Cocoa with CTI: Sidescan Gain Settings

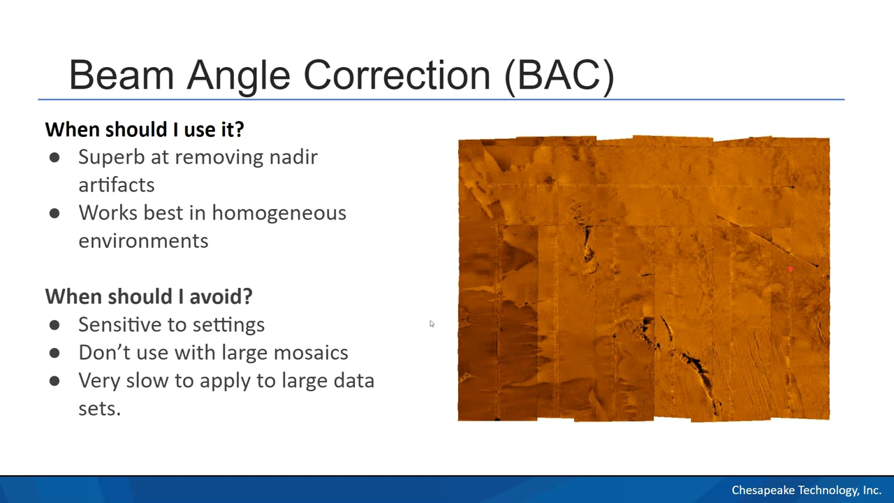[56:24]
So here is a sandy patch in the middle of this rocky area. And here's another sandy patch over here. And these have, you can kind of see how with beam angle correction, that sandy patch sort of disappears, whereas it's back again here.